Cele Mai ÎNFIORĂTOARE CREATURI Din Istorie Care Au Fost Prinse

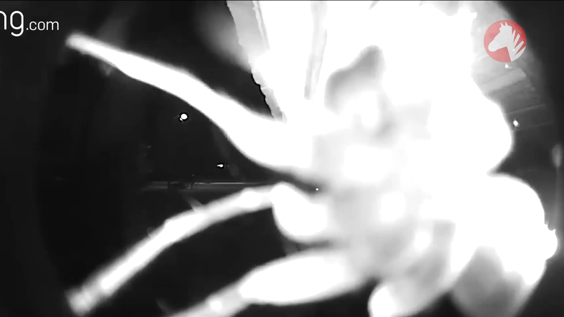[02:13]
A întrebat păianjenul, atârnând peste camera de supraveghere de lângă ușă.
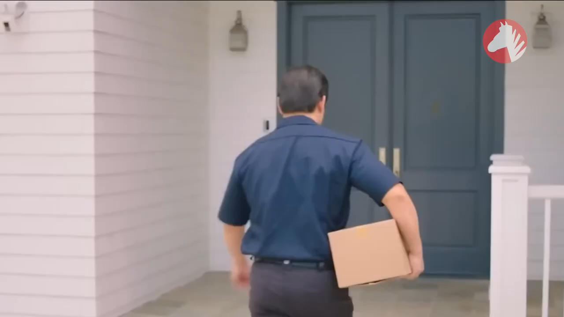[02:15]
Cel mai probabil că nu era o cameră de supraveghere, ci un dispozitiv unit la sonerie.
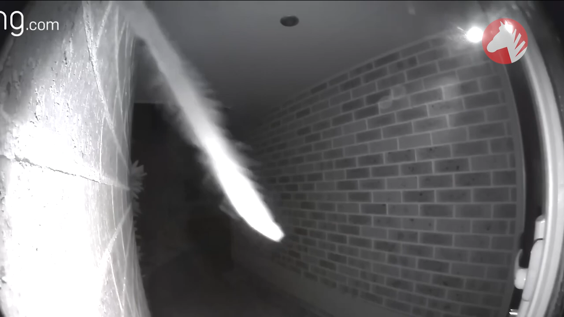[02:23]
De obicei aștept să-i vezi acolo pe cei mai buni prieteni, pe curierul cu mâncare delicioasă, vreun colet, dar nu un păianjen neplăcut, care pare că vrea să pătrundă în casă și să te muște. Eu n-aș ieși din casă minim o zi.
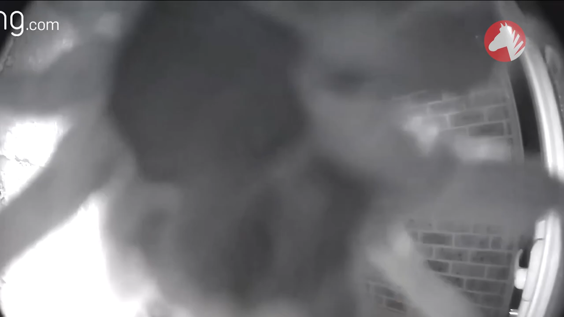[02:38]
Aș aștepta să se tărească undeva mai departe de acea cameră.
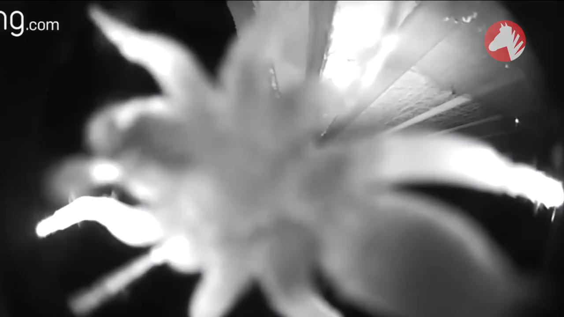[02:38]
Că cine știe, poate e vreo ambuscadă.